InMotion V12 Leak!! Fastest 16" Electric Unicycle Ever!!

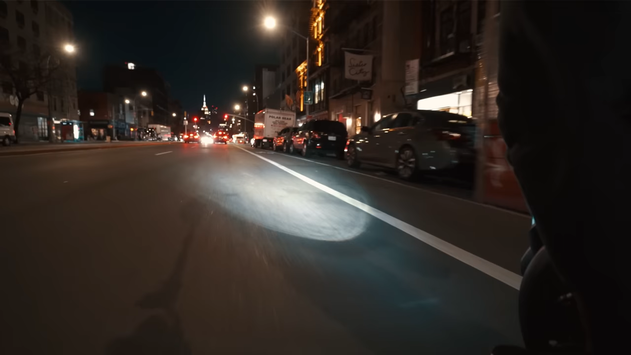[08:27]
Riding at night, ending motion have put the most amount of effort in improving their lighting and